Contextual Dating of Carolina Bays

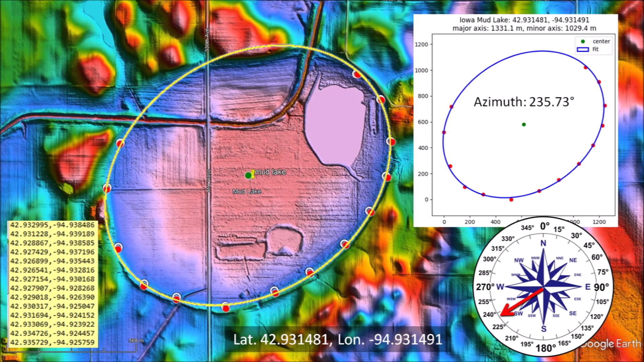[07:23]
There are several Carolina Bays in this area, so this adds confidence to the characterization of the elliptical feature. This map of Iowa shows the locations where the Carolina Bays were found.
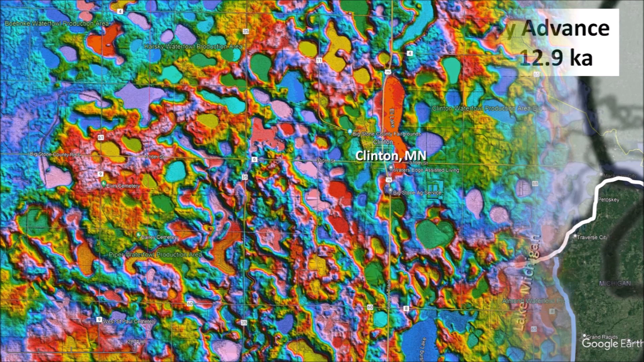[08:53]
Minnesota is called the Land of 10,000 Lakes. Many of these lakes formed when blocks of ice detached from the glacier.
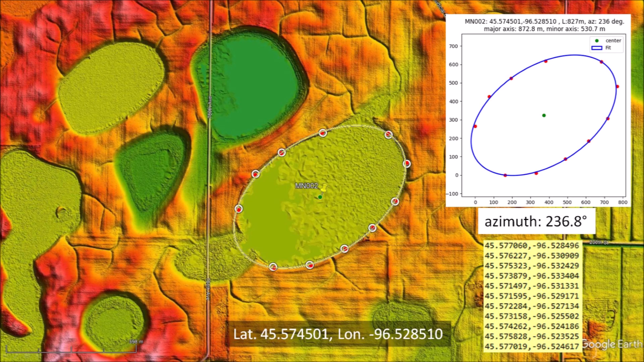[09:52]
Unfortunately, this basin is keeping bad company. It has triangular, square, and circular neighbors instead of other elliptical basins like the basin in North Carolina. This basin is also elliptical. It has a length of 591 meters and an azimuth of 235.3 degrees.
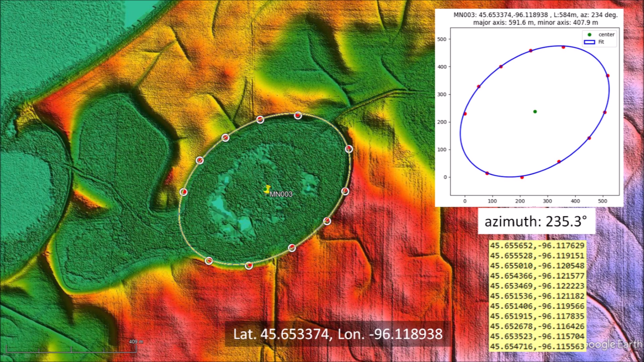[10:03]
The basin is connected to several irregular features, so its origin as an impact basin is not supported by its surroundings. This elliptical feature is on rough terrain and several fluvial channels and a road cross through the rim.
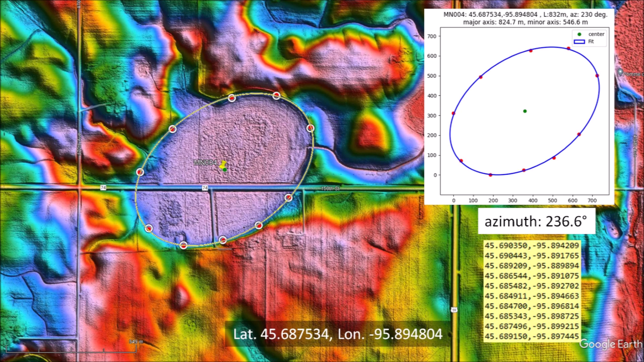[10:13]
The basin has a length of 824.7 meters and an azimuth of 236.6 degrees. The three elliptical features in Minnesota have similar headings, but they do not point to the Great Lakes.
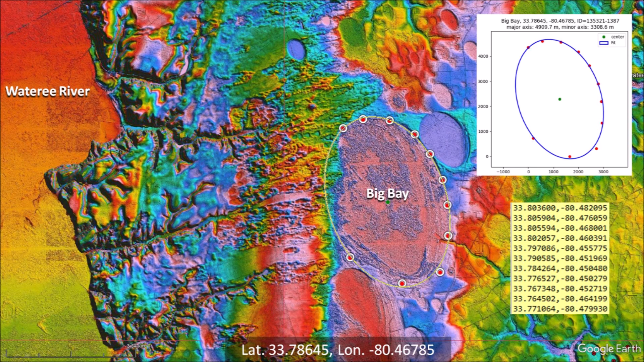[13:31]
Fitting an ellipse by the least squares method, we can show that Big Bay has a mathematically elliptical geometry. The features of this landscape can be interpreted from an impact perspective as follows. Ellipses are conic sections, so we can propose that the oblique impact of an ice projectile created an inclined conical cavity that
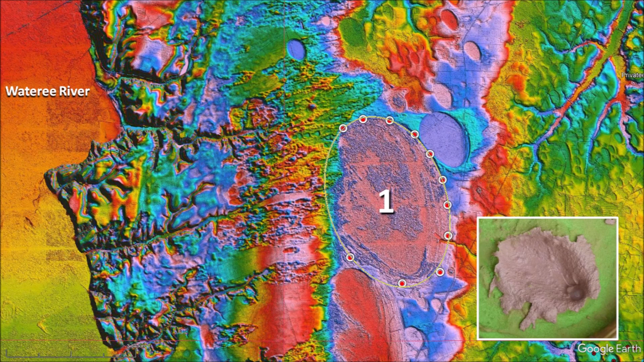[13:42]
became a shallow elliptical basin by viscous relaxation. Next, impacts along the watery river created waves that dredged sandy soil from the river bank and deposited it as splash chevrons along the west rim of Big Bay. The dredged old sediments could explain why the sand sheet has a date of 74,000 years. Finally, a small ice projectile with a longer flight time made an impact on the top of the debris from the splash.